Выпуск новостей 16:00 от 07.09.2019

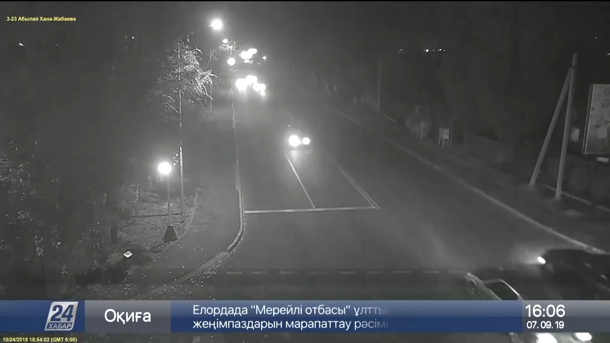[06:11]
Эти кадры сняты камерами наружного наблюдения. Такие аварии случаются на дорогах области практически каждый день. Только за 8 месяцев зарегистрировано больше полутора тысяч ДТП.